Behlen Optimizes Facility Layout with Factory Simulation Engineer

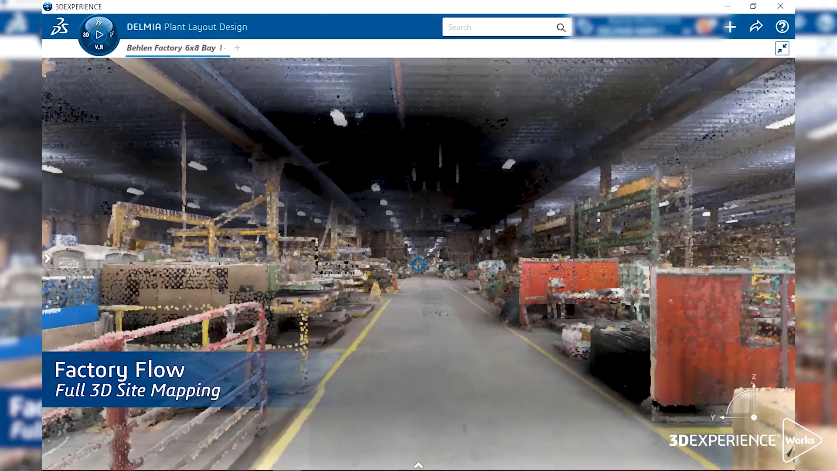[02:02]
but when you can actually show something in 3D and you show movement to something, the thought process of where the future is, using virtual reality goggles to actually put yourself into that scene.
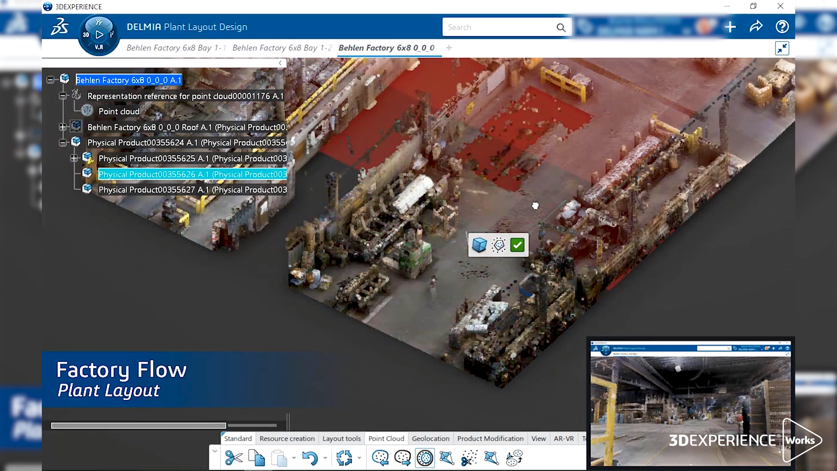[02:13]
We saw it for the first time at community college. What is this? Okay, so you went in and you made this like a video game.
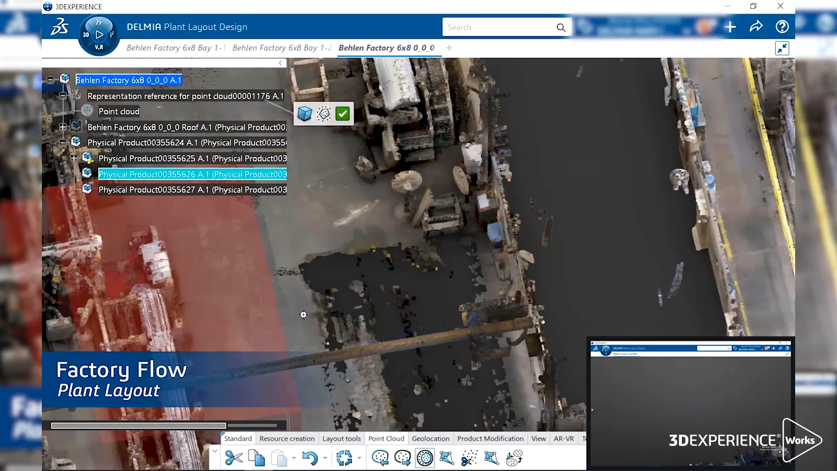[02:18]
No, this is an actual plant. So what do you do with it?